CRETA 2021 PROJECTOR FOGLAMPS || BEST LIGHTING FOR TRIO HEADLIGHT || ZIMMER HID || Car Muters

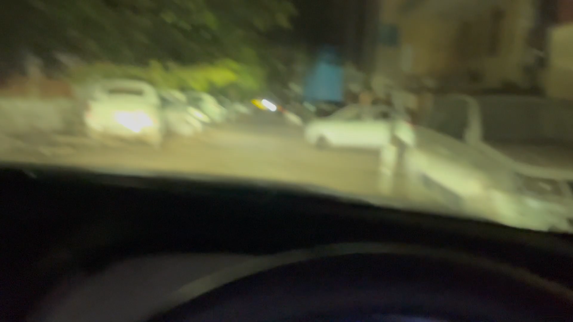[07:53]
आपकी लग ओन हो गई अगर आपका फॉग लइस अपनोफ कहले लनें